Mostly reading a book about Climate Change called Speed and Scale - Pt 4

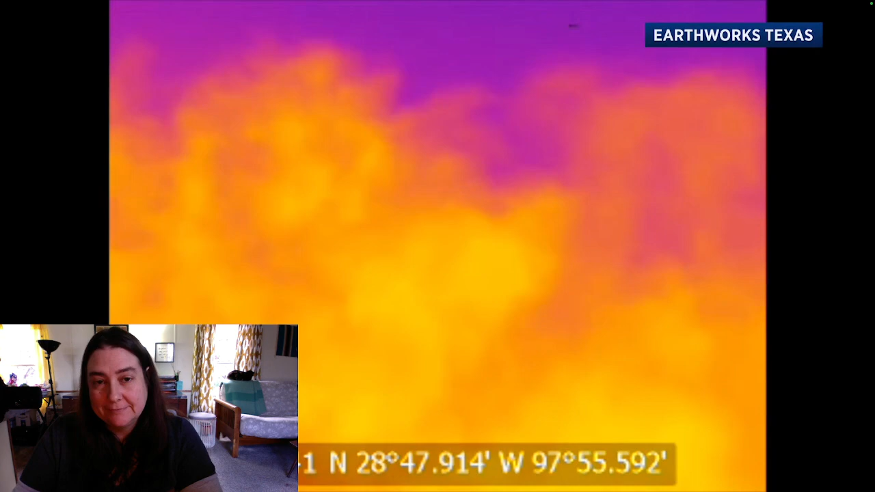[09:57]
called volatile organic compounds spewing out of vent stacks
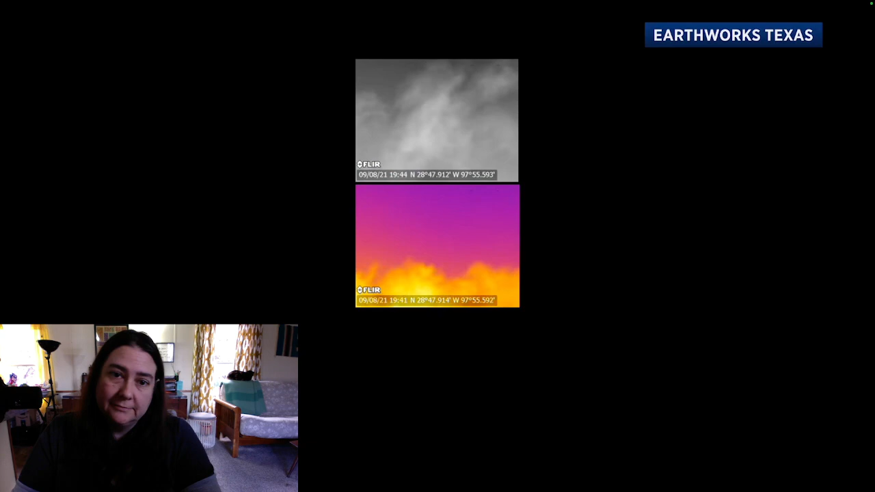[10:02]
and storage tanks at oil and gas processing plants around the state.
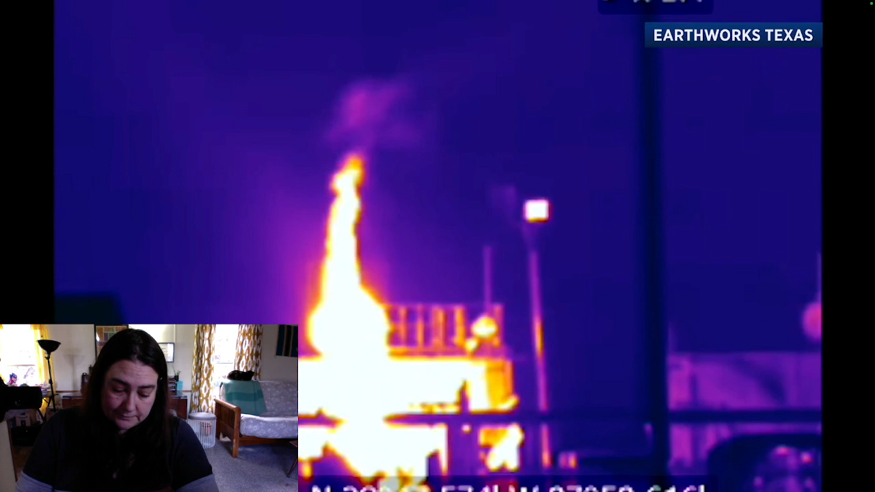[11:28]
And I think a lot of that problem is due to flares, particularly in the Permian.
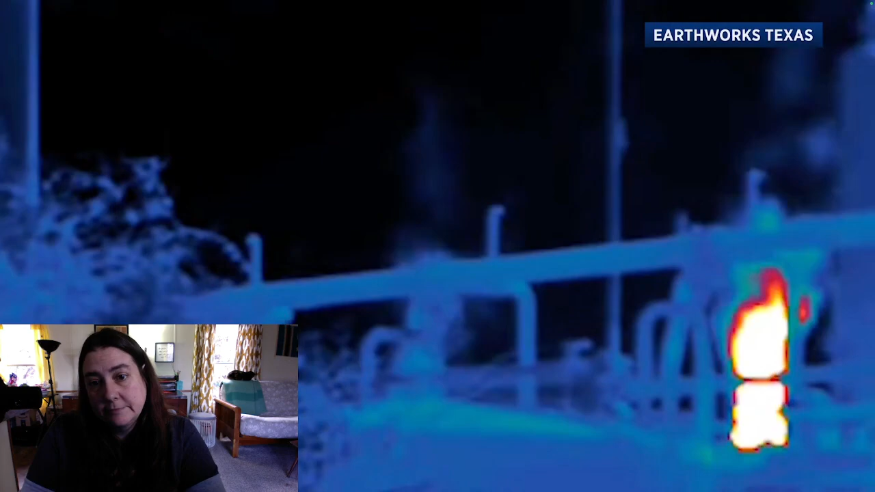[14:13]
smoke, it smells, it's horrible. I mean, there's a hydrocarbon over the entire horizon.
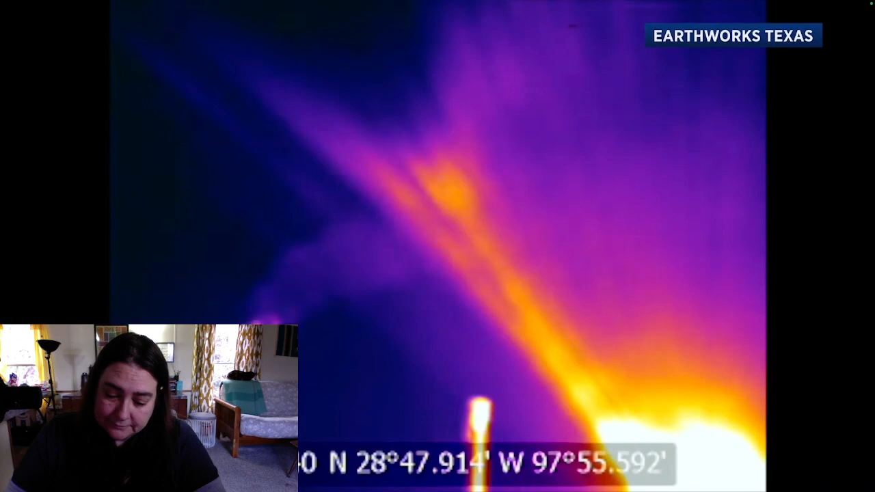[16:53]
polluters using his infrared camera. Well, the camera shows me that the flare on the left over here, the taller one, has,
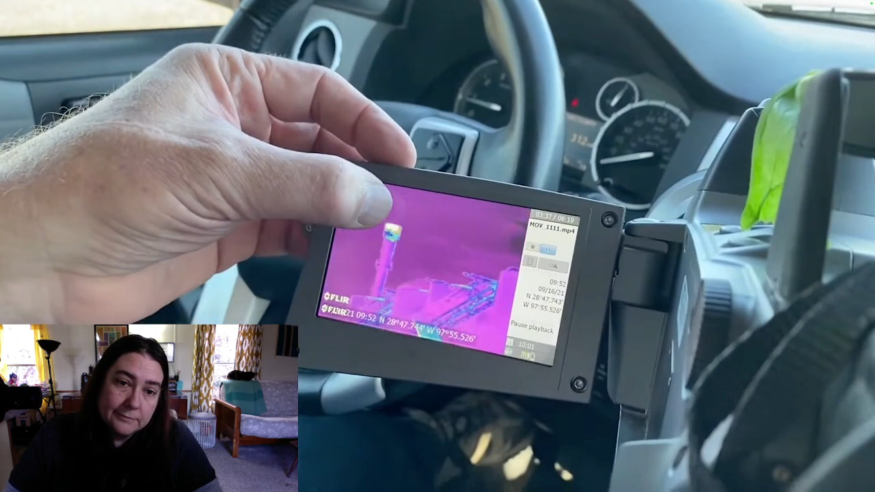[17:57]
That's the stream up here to the top left, uncombusted hydrocarbon, majority methane, and then we have all these emissions here,
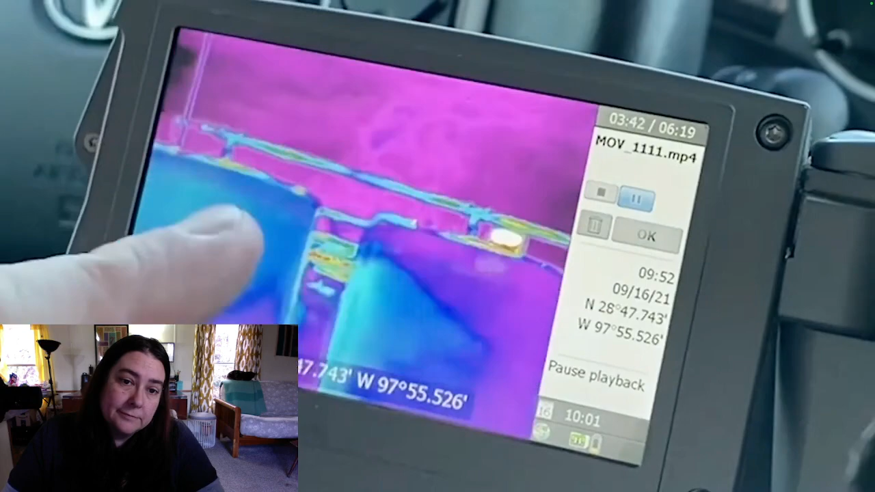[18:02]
right, are coming out of, see all that movement along this tank wall?
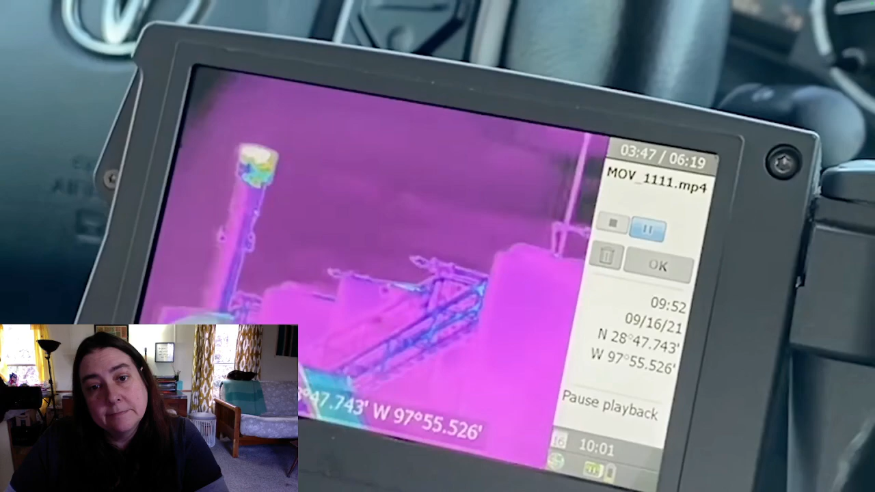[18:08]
I see it. I see it. What's moving off of that back tank back there? Yeah.
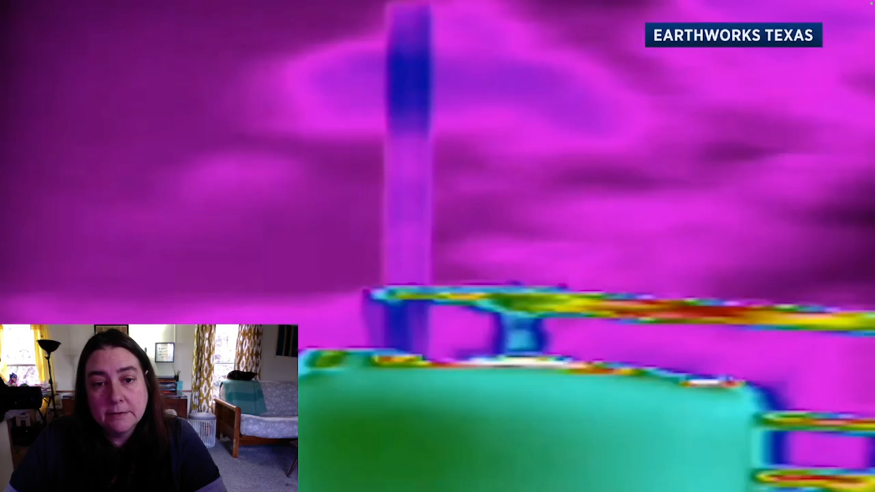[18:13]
All hydrocarbon, all uncombusted, majority methane. What does that do to the environment?